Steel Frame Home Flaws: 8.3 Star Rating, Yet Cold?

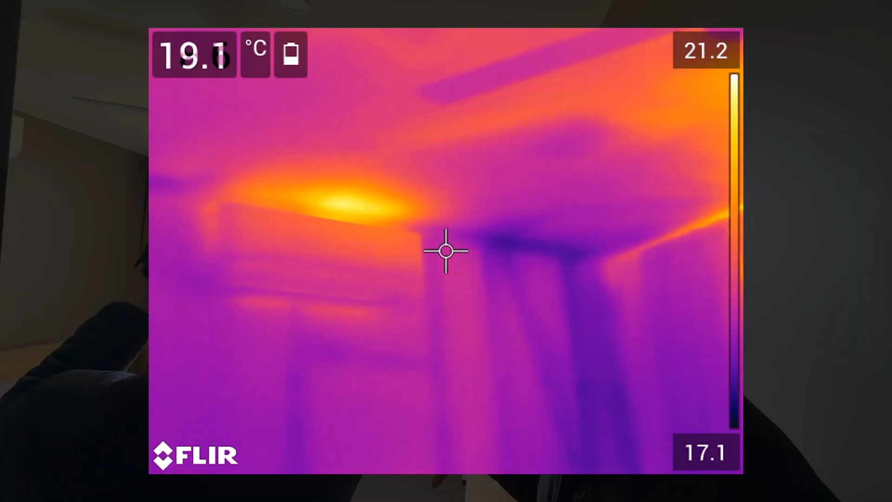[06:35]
And they typically run long refrigerant pipes.
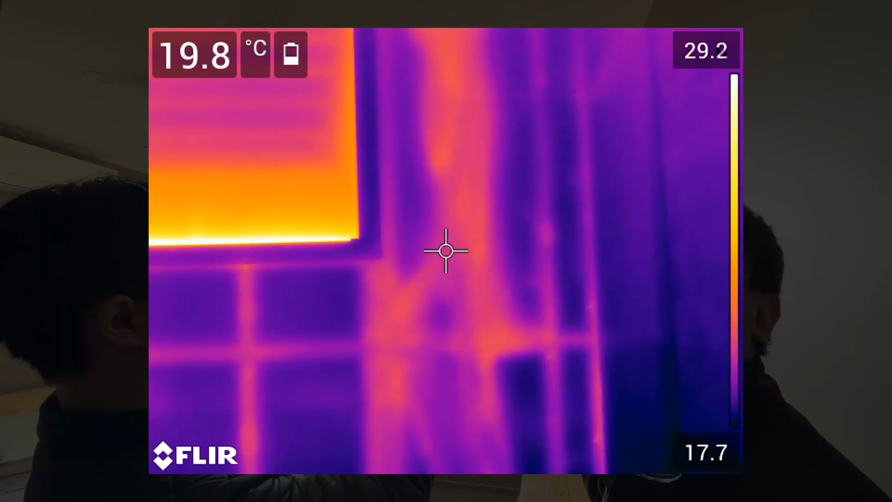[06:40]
On screen: spot 19.8°C
And where we see the hot patch is where the refrigerant pipe is running.